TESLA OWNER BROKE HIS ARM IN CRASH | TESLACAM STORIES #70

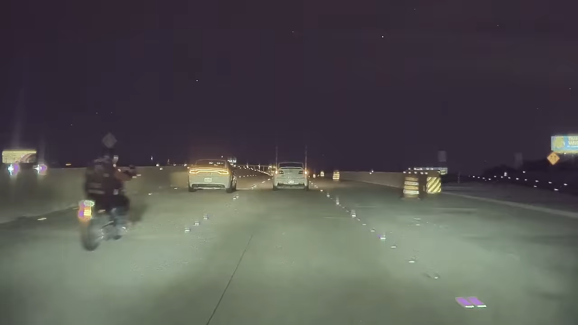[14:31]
In the distance, we can see the motorcycle continue to speed off with the cops close behind.